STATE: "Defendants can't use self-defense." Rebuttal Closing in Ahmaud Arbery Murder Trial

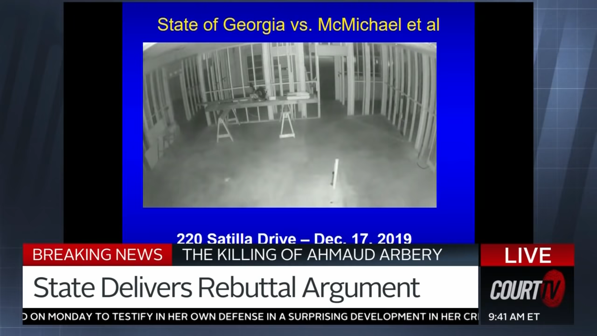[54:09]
It's pitch black. It's pitch black. I'm in the house. I can't see. I know there's a table.
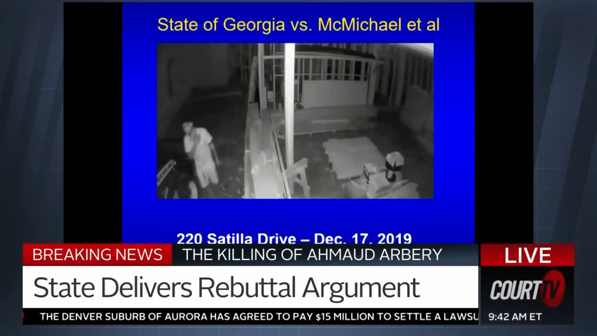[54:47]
Right here. Just skirted that lawnmower. Didn't run into it. Didn't bash his elbow on it. And here's what we know Mr. Arbery did on December 17th. After he went in there for a few minutes and looked around, didn't take anything, didn't damage anything. This is what he did.